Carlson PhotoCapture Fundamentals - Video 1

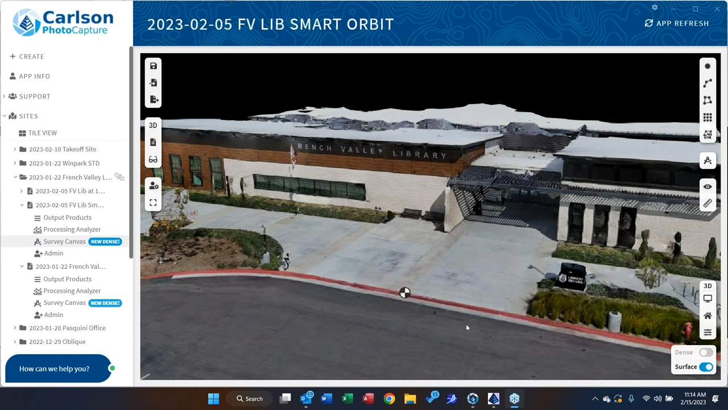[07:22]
Now, I'm going to focus on mapping, right? But this will be a result. I flew this kind of to get the south facade of that building, just to get that 3D model. But normally, we're going to fly more in the range of trying to get something like this.